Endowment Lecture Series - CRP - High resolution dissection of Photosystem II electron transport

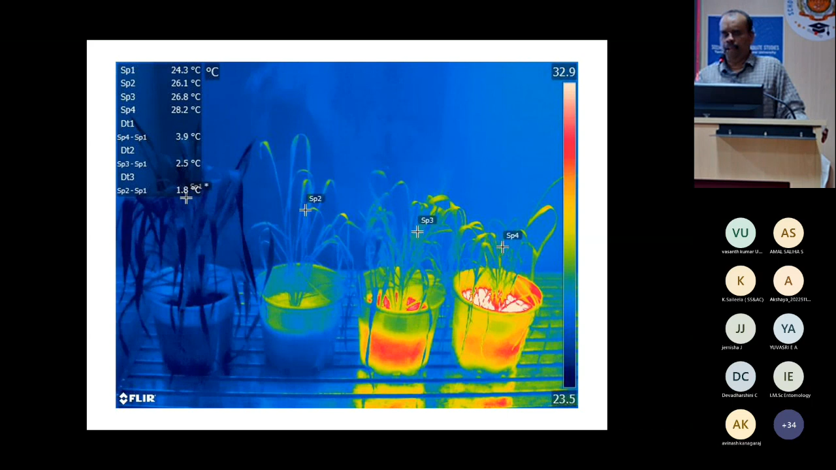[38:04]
how much content gravimetric or any neutron probe or TDR method and also if what a content RwC and all that but that is a time-consuming one here I just take a photograph from my infrared camera and I can
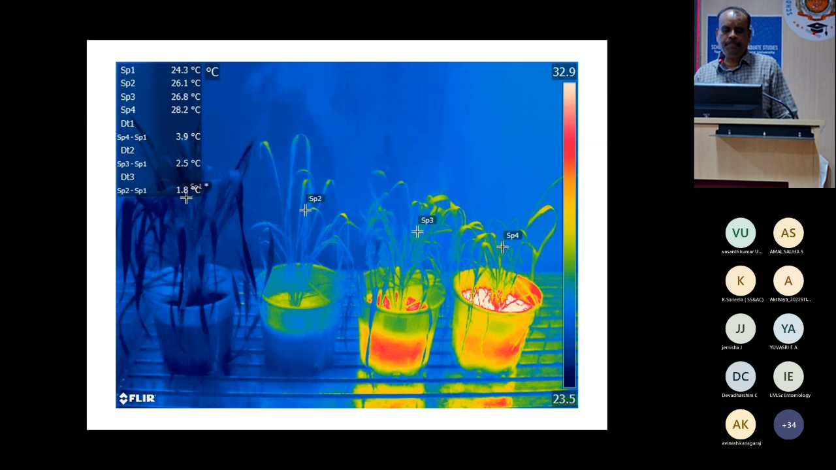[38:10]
map the temperature of every pixel in this photograph here I mapped a few spots here four spots you can see here that this one is a non-stress control and this is a drought this is heat and this is drought and heat you can see the difference in temperature this is a scale this is the scale of temperature for example the red red in the heat temperature soil temperature is somewhere around here and the control plant you can see that temperature is not gone beyond this that is beyond it 25 it is not gone so there is a very clear indicator and
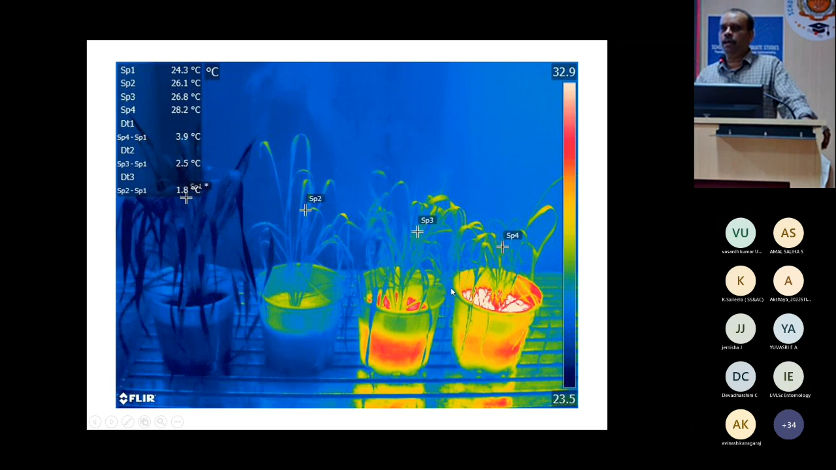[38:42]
a very simple method to quantify your treatment imposition now this is another graph which I have got from my